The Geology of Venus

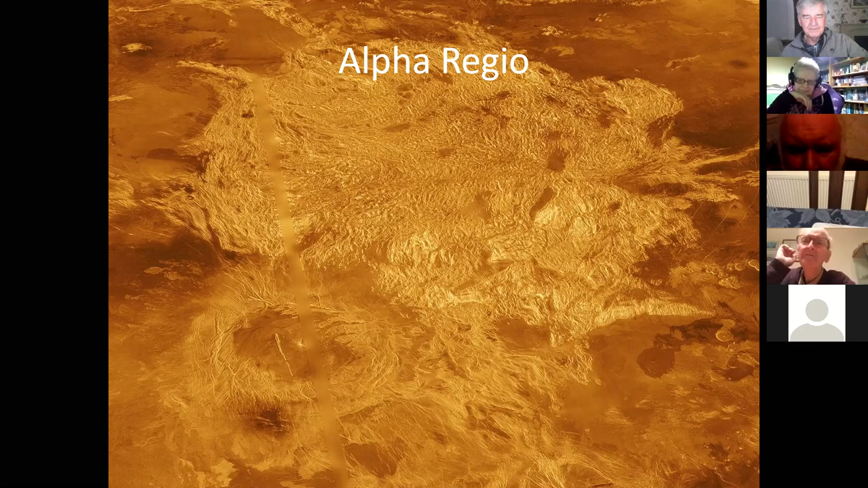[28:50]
An infrared map prepared by the Venus Express Orbiter shows that the rocks in the Alpha Regio Plateau are lighter in colour and the cold compared to the majority of the planet. On Earth, such light coloured rocks are usually granite and form continents. Much of the Venusian surface appears to have been shaped by volcanic activity. Venus has several times as many volcanoes as Earth. It has 167 large volcanoes that are over 100 kilometres across and 900 other volcanic structures over 20 kilometres in diameter. It's assumed that there's hundreds more smaller ones.